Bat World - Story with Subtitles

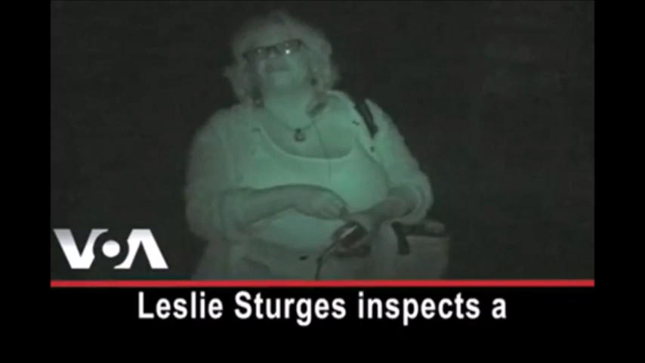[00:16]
As night time arrives, Leslie Sturgis inspects a colony of bats she has been studying. The bats gather in these wooden boxes high on a pole.
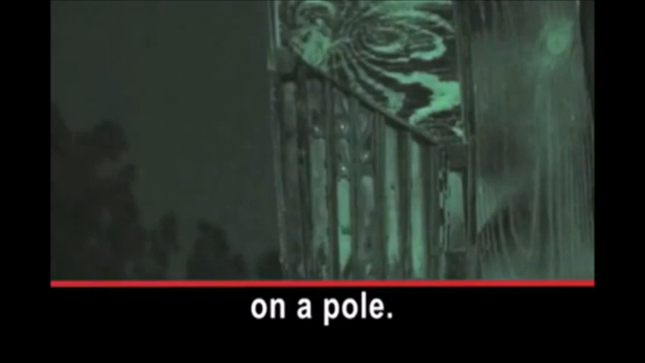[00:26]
One by one, they fly away to hunt for insects.